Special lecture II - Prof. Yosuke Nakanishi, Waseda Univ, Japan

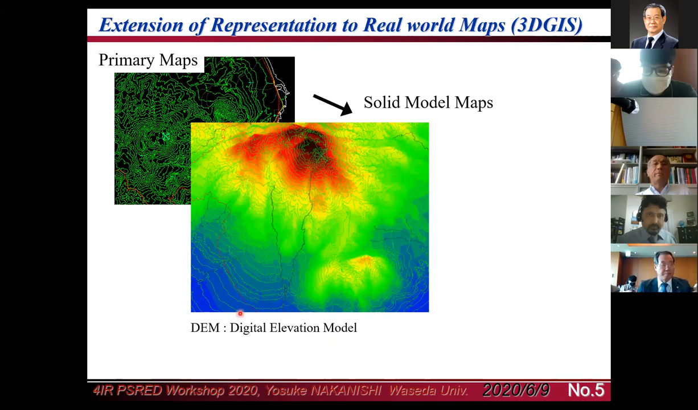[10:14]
digital elevation model, which include that height level of the two dimensional maps. Then building that represented by a gray image like this one, so we can get that real world maps.
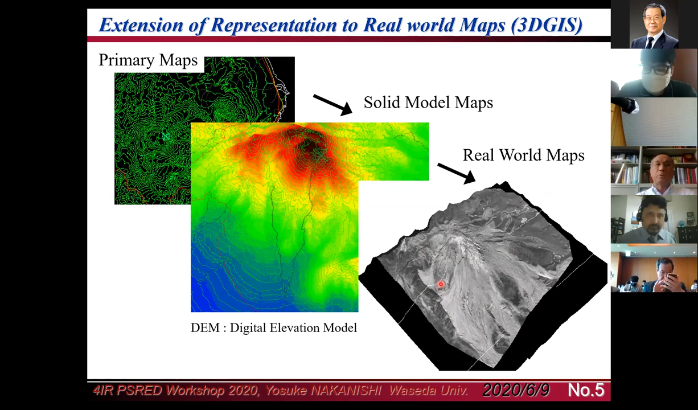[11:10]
trace of the water line and so on. So this 3D GIS is very important, powerful systems. Another example I will show you that this one.